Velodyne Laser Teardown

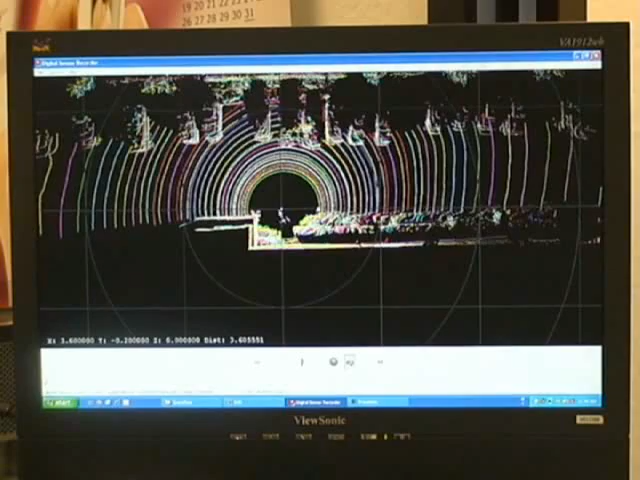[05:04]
And here in the center is where the laser camera is actually situated. And what we're going to do is if we rotate this a little bit, we can get a sense we're looking from our building out into the parking lot. And here are all those cars that we laid out there.
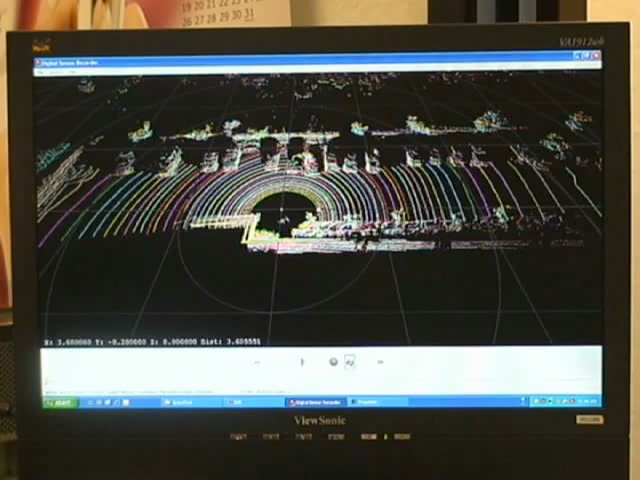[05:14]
And here's that flat, drivable area in the parking lot we talked about.
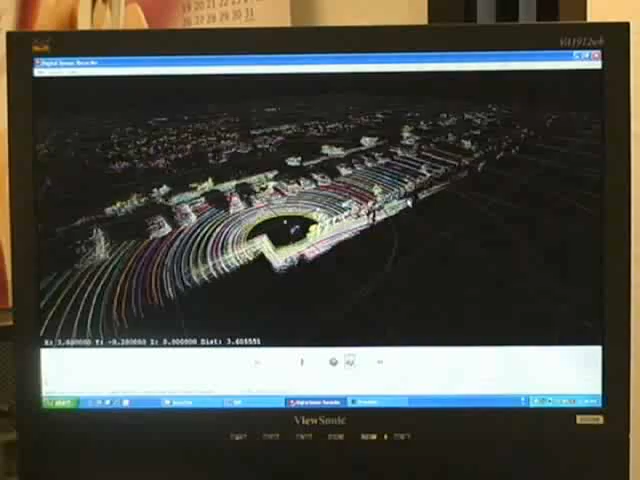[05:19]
And if I rotate this way, you can see that this information heads out here this way. Each one of these gray lines represents 10 meters. So one of the tests that we run is how far out are we getting returns off the pavement. So we actually can do a little test here. Here's zero. Here's 10 meters. 20, 30, 40, and here's 50. There's a return off of pavement out there. So we've actually got pretty good returns out here out to past 50 meters.
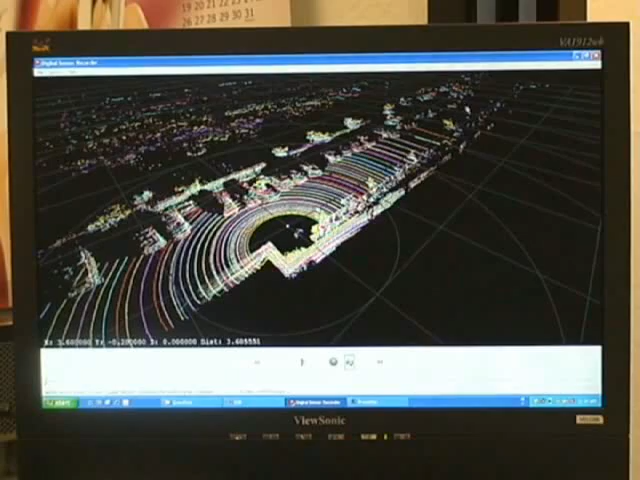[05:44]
And if we were to look at some of the foliage and some of the things beyond our parking lot here,
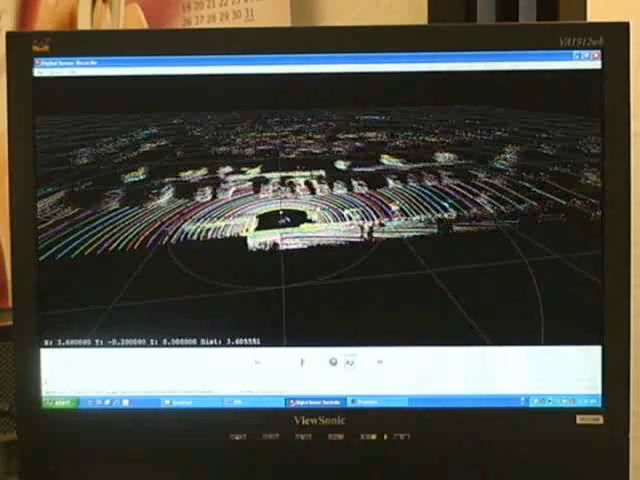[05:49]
this is the brush and the field that's out here.
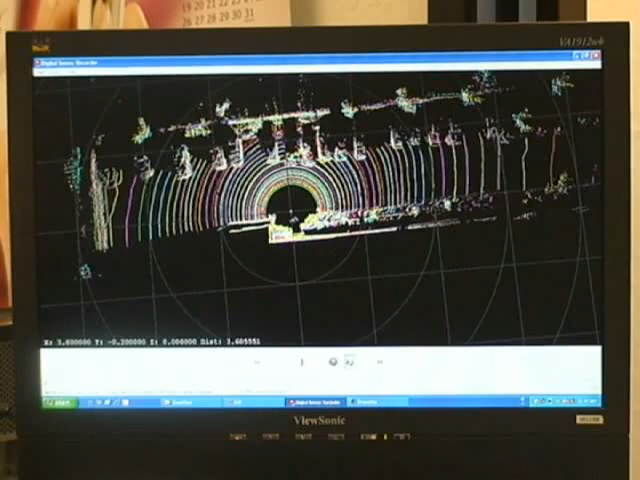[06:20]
And this is the edge of our building here and then over here. And that continues. So this gives you a sense of what the LiDAR sensor looks like. And this is an image that all the people who manufacture our products here are very, very used to.
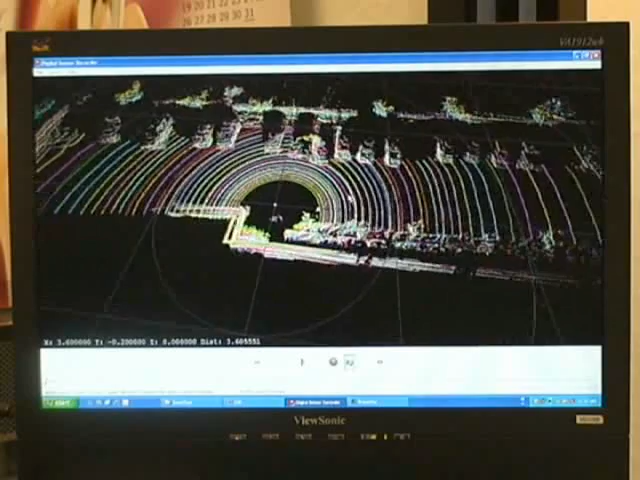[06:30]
Every now and then we'll see trucks drive down along here. And you can see them very clearly. And some other things. And these are all cars. Yeah, these are all cars up here that are being shown by the LiDAR sensor.